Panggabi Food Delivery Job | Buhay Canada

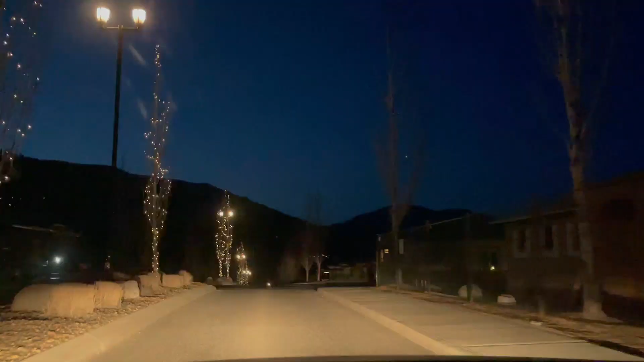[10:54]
Bukas yung gate mga dads, hindi na tayo nagpasa.
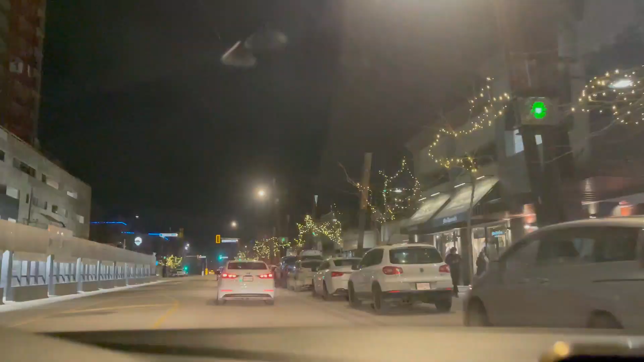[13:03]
Natin ito mga kadats good. Kinuha natin sa Pitapit.
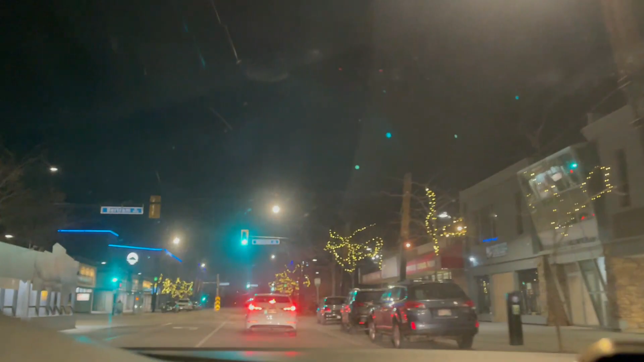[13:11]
Yun, mga ano lang ito. 5 kilometers. 5 kilometers mga kadats good. Sa Bernard Avenue tayo.
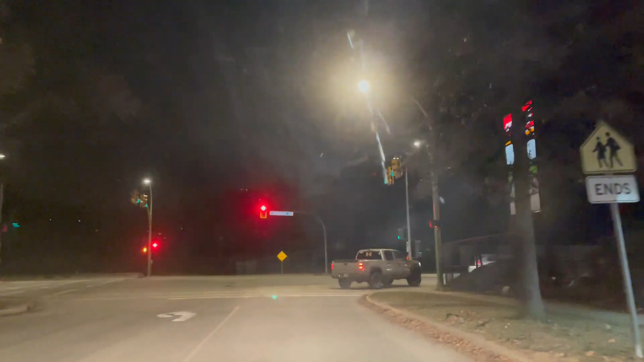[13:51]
Tapos deliver natin sa West Kelowna. In 1.6 kilometers, turn left onto Harvey Avenue.
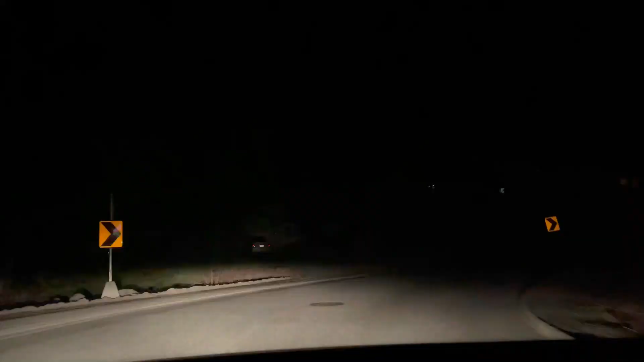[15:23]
Dito na tayo sa West Kelowna, ka-dads good. Paakyat tayo ng bundok. Turn left onto Keefe Road. Then turn right onto Thacker Drive. Left daw. Madun pa. Kala ko dun na. Kalsada dahil madilim.
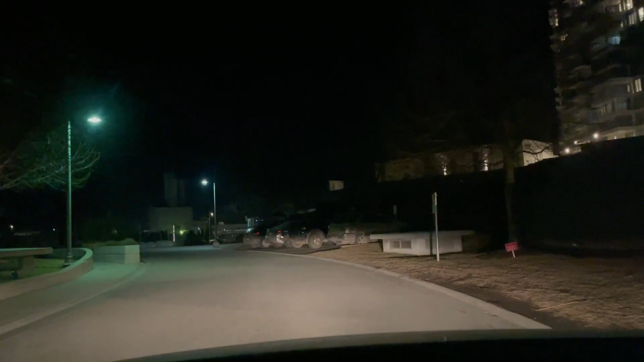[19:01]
Ito na tayo rito sa likod. Shortcut lang kasi ito eh. Dito sa likod yan.
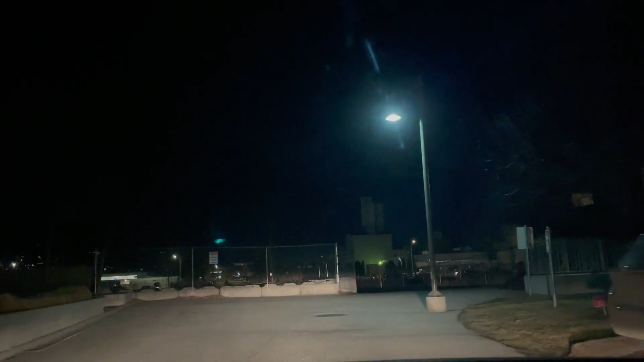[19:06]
Punta tayo sa Blundu Crescent.
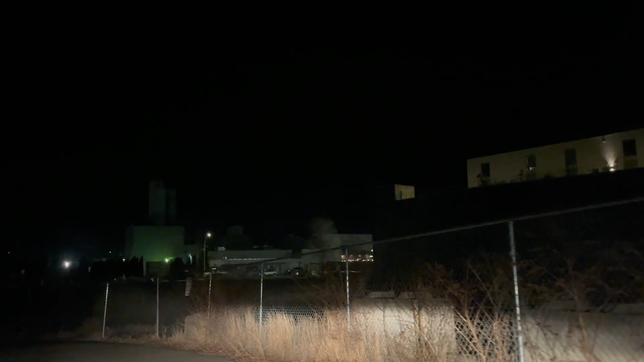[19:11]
Mga ka-dads good, talahiban na ito. Damuhan. Turn right onto Ella Street.
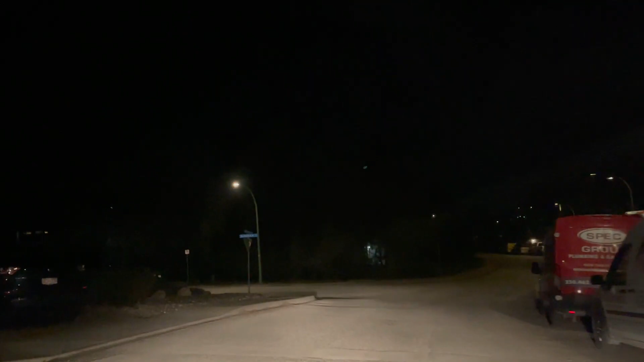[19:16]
Ito na mga ka-dads good yan na Blundu Crescent.
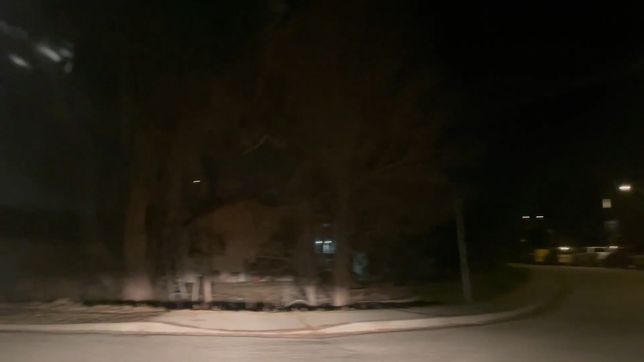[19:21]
Malapit lang din sa downtown ito. That's good. Ayan. Hanapin na lang natin yung bahay number.
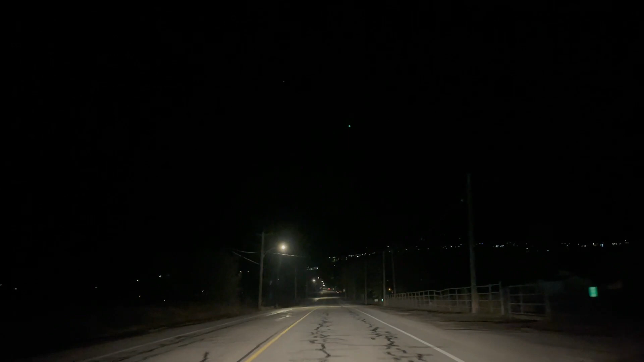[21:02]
Kabilaan, kasi hindi natin makita dahil madilim. Airport na yan, dyan banda, mga kadats ko, dyan airport na yan. Dito tayo sa likod ng airport. Huling deliver natin ngayong gabi bago tayo umuwi. Tapos na yung shift natin. Dilip na rin ito eh. Turn right onto Anderson Road.
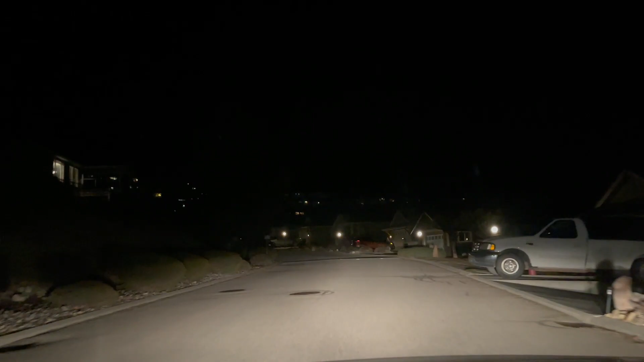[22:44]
Yung airport. Kita nila yung mga aeroplano na palantik niya kapatid. Iuwi na tayo, mga kadats good.
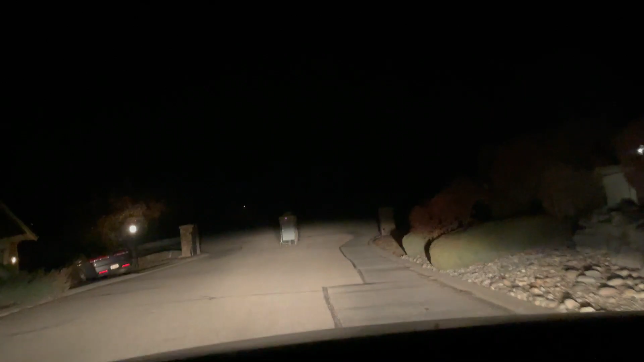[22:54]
Manggagaling tayo dito sa kabilang bundok. Bababa tayo sa patag, tapos aakyat tayo ulit doon sa kabilang bundok.
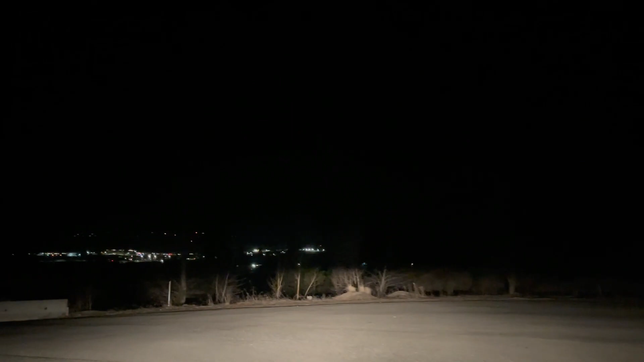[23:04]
Doon ako sa kabilang bundok, kaya no, nasa tuktok tayo ng bundok. That's good.
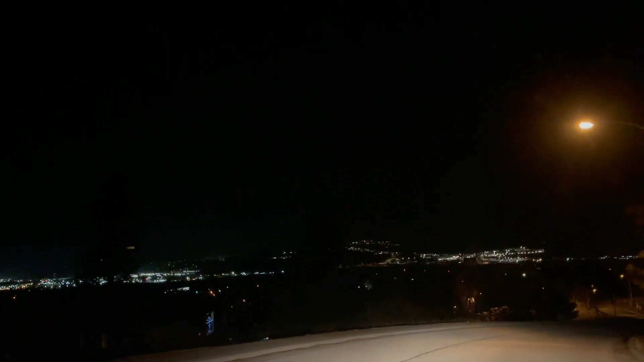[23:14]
Kita natin yung baba. Sa baba na tayo, mga kadats ko. Papasok tayo ng Highway 97.
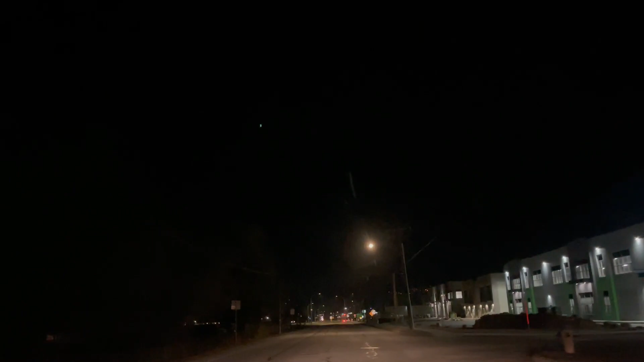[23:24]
Pauwi na tayo sa atin, sa bundok, sa kabilang bundok tayo.
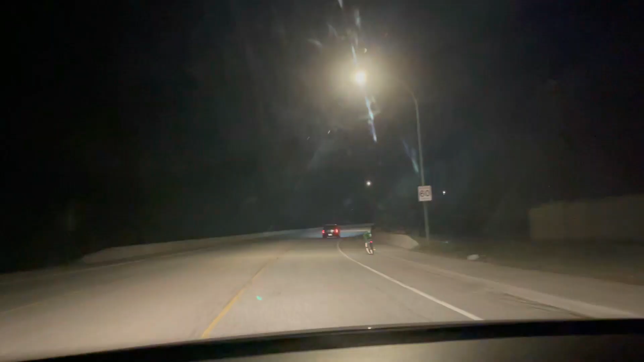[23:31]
Paakyat naman na tayo dun sa bundok, papunta naman sa atin. Ito na yung paakyat, no? Hanggang dun sa tuktok naman tayo. Paakyat pa rin, ayan, oh. Yun na yung baba, that's good, oh.